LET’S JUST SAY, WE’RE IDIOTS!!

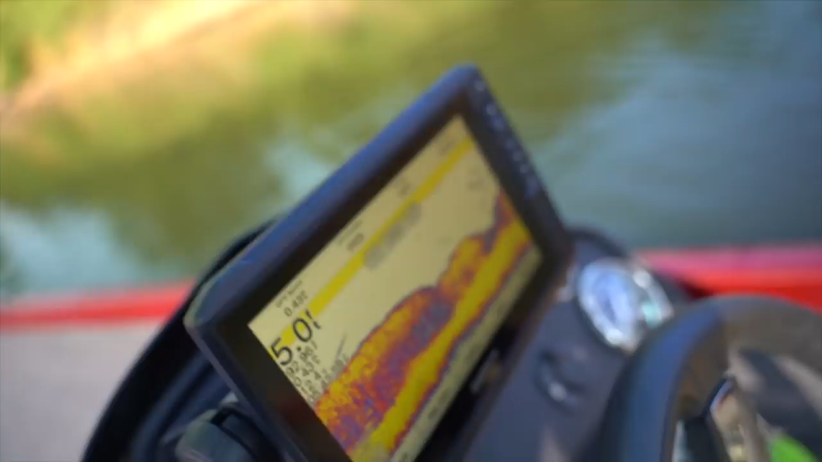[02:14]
There we go for 4.8 feet of water Just spot lock the boat gonna take a few minutes go ahead and tie on a few of the baits on the mystery tackle box All right,